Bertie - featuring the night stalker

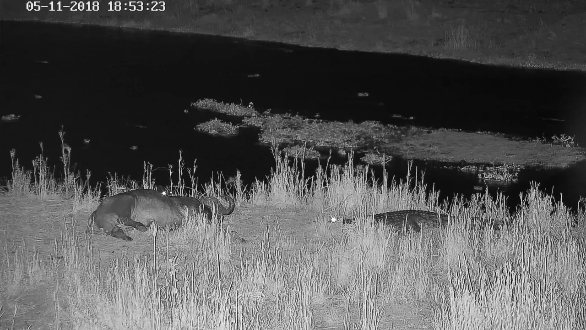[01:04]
This is a bit later in the evening, two crocodiles. Wait a minute, why is that crocodile diving into the river? He must have been spooked by something and there's the second crook. He's also been spooked by something. I wonder what that can be.
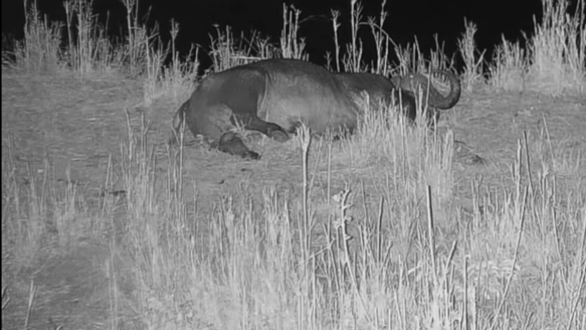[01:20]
Oh well. Oh, here's a human. This is an opportunist looking to get some meat off Bertie. He's crawled in from the left and taken his shirt off, put it over his head to disguise himself and he's going to go and try and cut a piece of meat. It is pitch dark and this is the infrared from the camera.
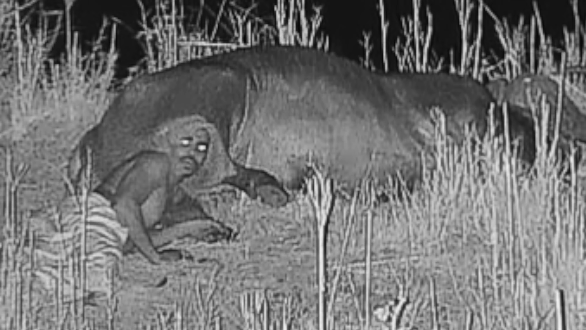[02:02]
He went away empty-handed and here the
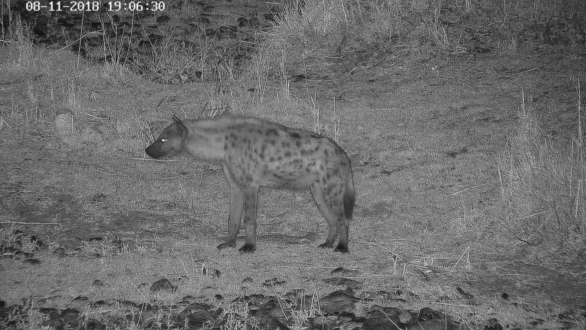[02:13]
hyenas waiting across the river patiently.
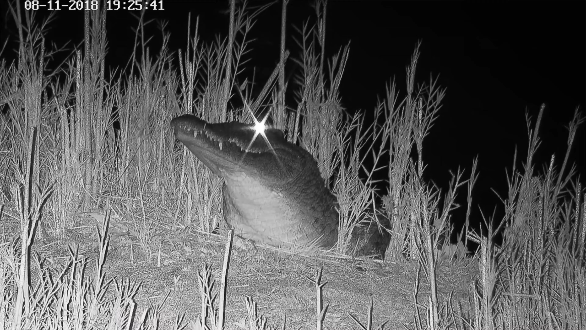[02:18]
He doesn't cross the river and here come the big men, the big crocs coming in.